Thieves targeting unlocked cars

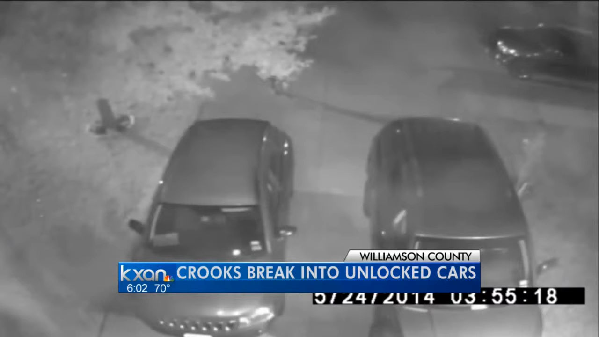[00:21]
This video, taken from a homeowner's surveillance camera in the Chandler Creek neighborhood, shows a man walking up their driveway, then opening their car door in the middle of the night.